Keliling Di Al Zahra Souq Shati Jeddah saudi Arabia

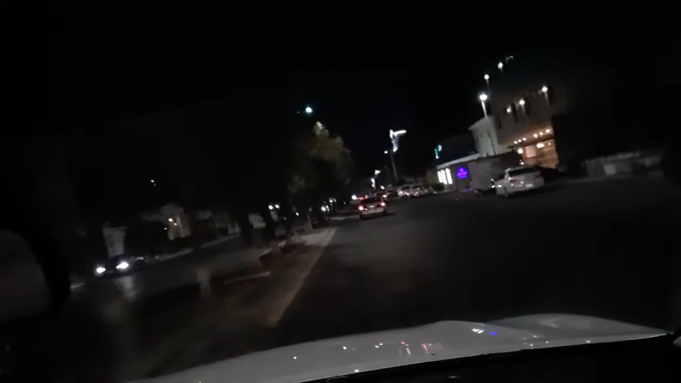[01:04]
Jalan di sini di pasar di Suksate lagi dibangun, nggak tahu apa yang trotoar atau apa. Tahu saya nih di sini nih dulu nggak ada tanggul kayak gini nih.
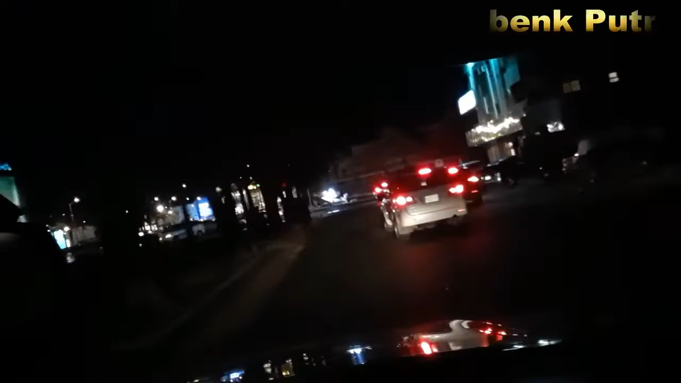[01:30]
Ini sekarang tanggulnya ini gede banget, kayak di Ruwais pinggir laut nih kayak gini nih tanggulnya. Gede. Aduh tuh.
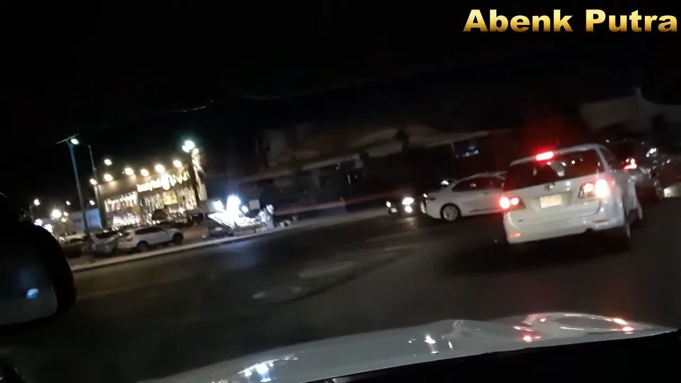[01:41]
Woi, di sini perapatan udah dibuka bosku. Dulu di sini perapatnya ditutup, sekarang udah dibuka.
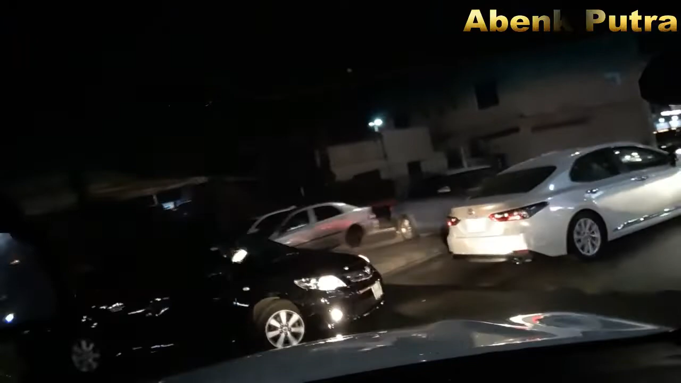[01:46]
Bagus lah, biar gak muter-muter jauh.
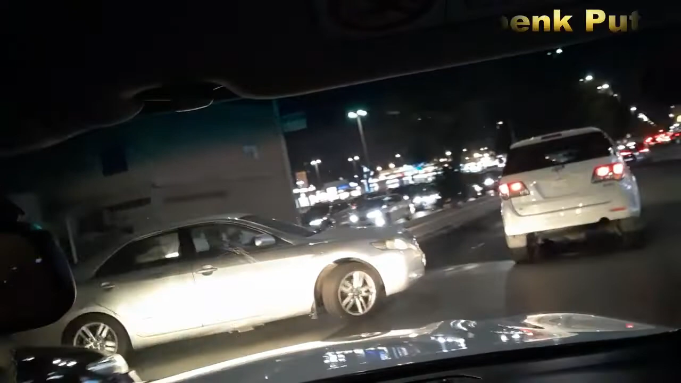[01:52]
Nah, ini di sebelah kiri bosku, ini namanya Sug Sate, Pasar Sate. Di sini pasar itu ramainya malam bosku, gak kayak di Indonesia. Di Indonesia itu ramainya siang hari. Di sini mulai dari duhur sampai malam rame.
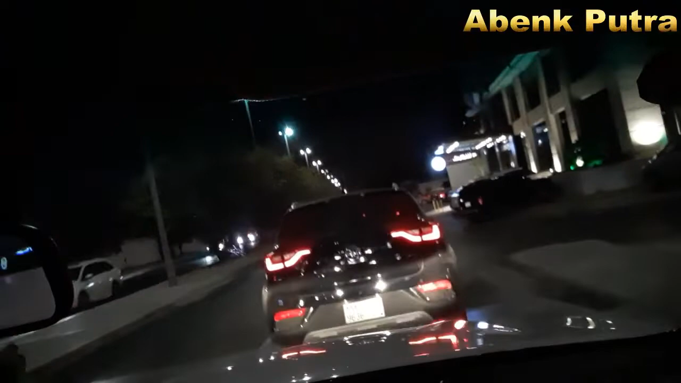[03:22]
Nggak tahu ini nih, kayak gini nih galian apa ini, kayaknya galian
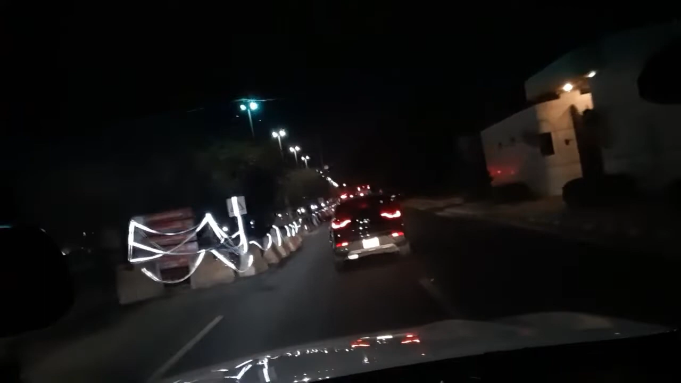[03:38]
kabel telepon atau apa. Oh, galian air kayaknya ini. Air bayaran, air kotor, air dari sepiteng mungkin.
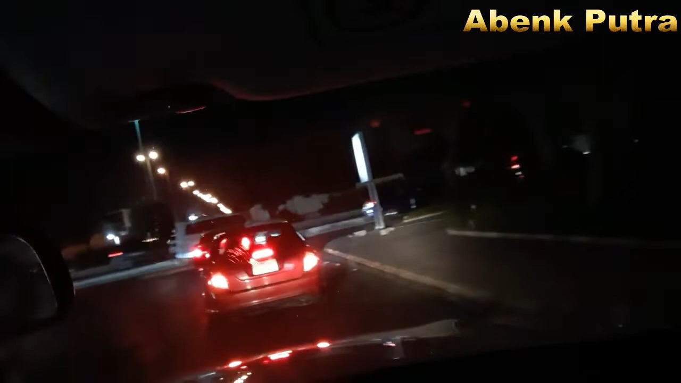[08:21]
Ini adalah namanya jalan apa ya? Batarji apa sih? Batarji Street.
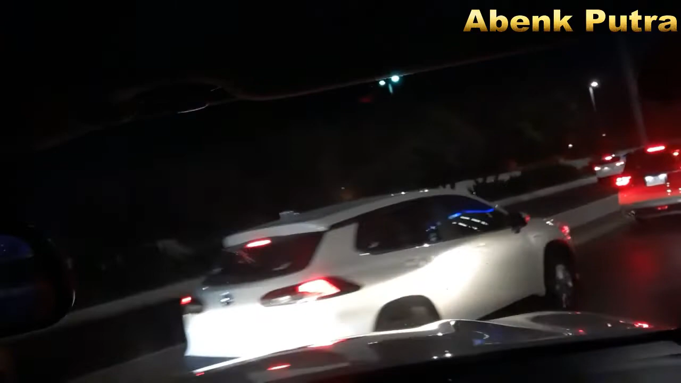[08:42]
Tehela tuh orang heula euy, tehela coy.
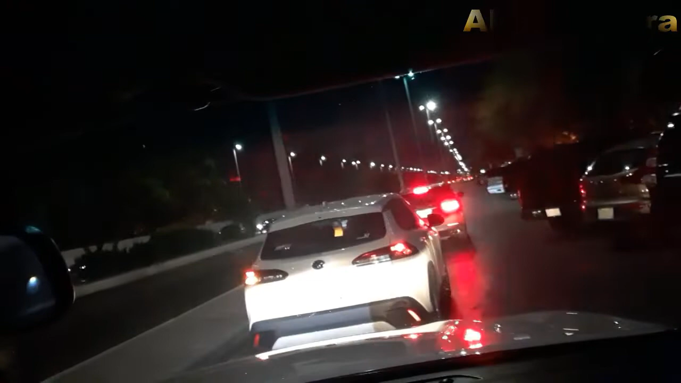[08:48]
Orangnya yang tehela mah.
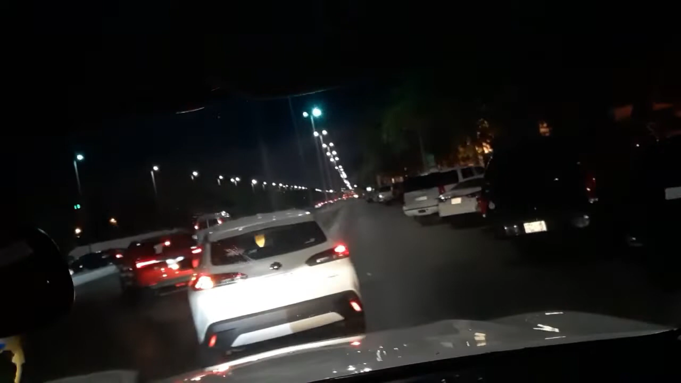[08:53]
Ini yang tadi saya kira dari sini nih keluarnya itu. Nah, dari sini bukan. Nah, ada depan sini saya kira teh. Ternyata bukan. Nah, ini mah untuk masuk tuh.